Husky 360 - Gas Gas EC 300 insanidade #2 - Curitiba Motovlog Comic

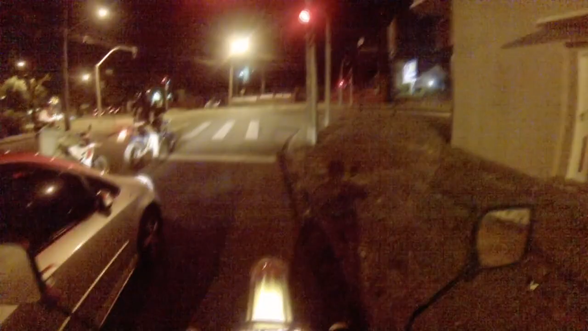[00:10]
Só que agora chegando lá no encontro da galera, né? Lá no estacionamento do McDonald's Eduardo Esprada.
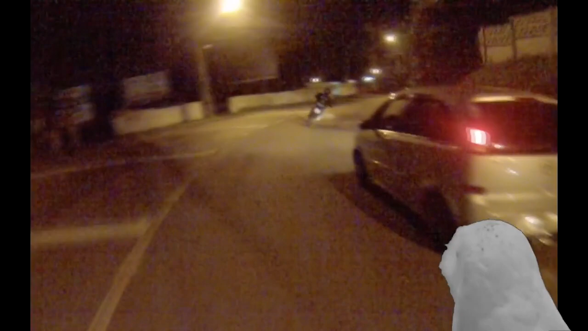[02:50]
Louco não. Aí depois da hora que você tiver de boa, você entra na mão, senão acontece acidente. Fora. Olha lá, velho. Caralho!